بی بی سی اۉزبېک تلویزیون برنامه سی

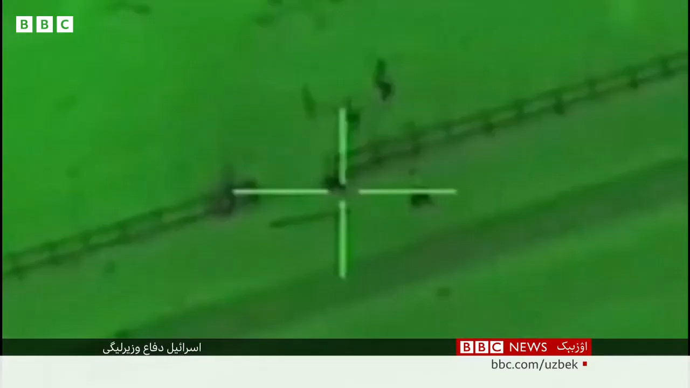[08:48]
tikuvchilar va og'ir qurollar bilan G'azada 500 ga yaqin nishonlarni hujumga olganini ma'lum qilgan.